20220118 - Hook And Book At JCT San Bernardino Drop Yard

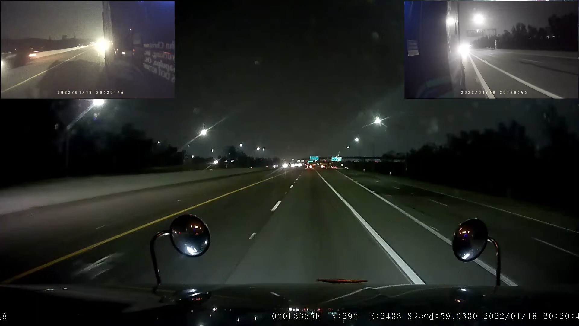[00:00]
what's up everybody all right it's uh what june uh january 18 2022 local time is uh 20 21 or 8 21 p.m for those of you guys you don't know military time or 24 hour clock time whatever you want to call it um
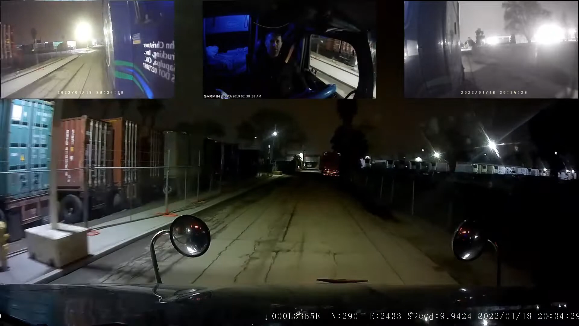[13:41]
of our trailers are right here that's this is all our loaded trailers and then over on the north end of our section here and just on the north end of the building that's back there behind our trailers is where our empties go all right now we do get pretty nasty with the pothole stuff here
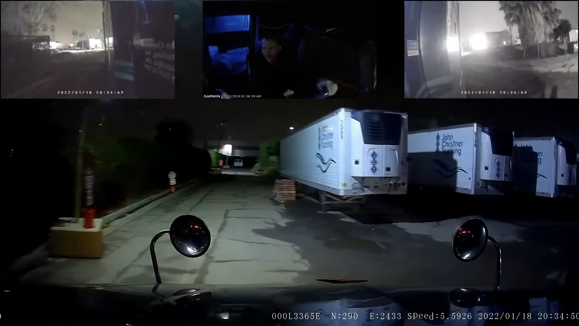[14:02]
five nine six four don't see it yet
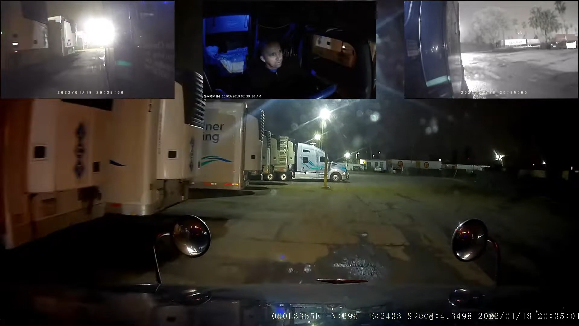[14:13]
there it is right here okay so i'll start my turn right before 40 59 bravo that number sounds familiar
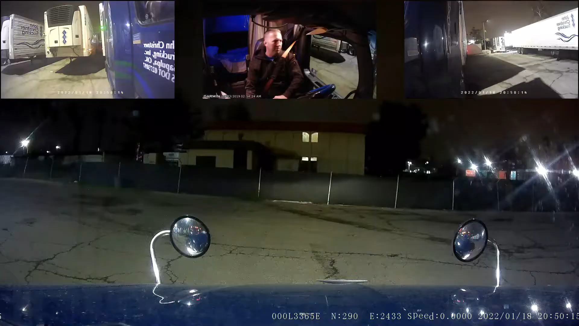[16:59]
guard shack before they hit my put my seatbelt back on but it's all right plenty of room between me and the next on the other trailer but